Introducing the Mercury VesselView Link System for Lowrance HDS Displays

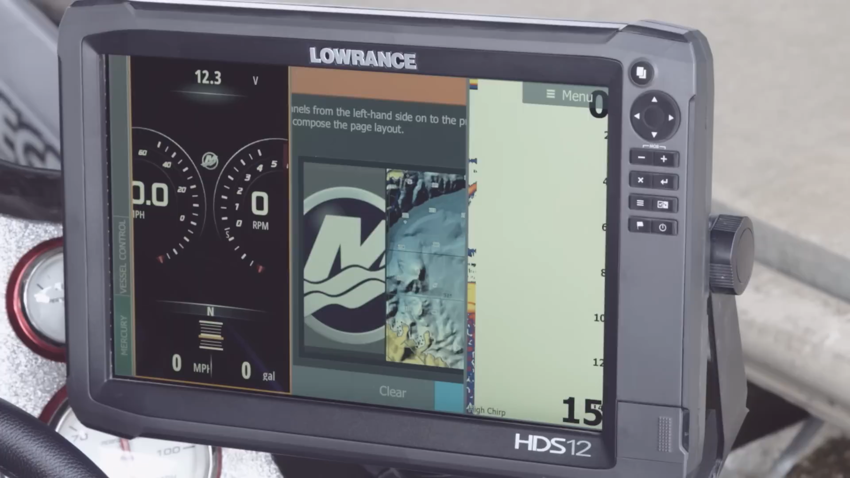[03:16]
Now on the screen we can see our Mercury Vessel View link, we can see our chart, and we can also see our sonar.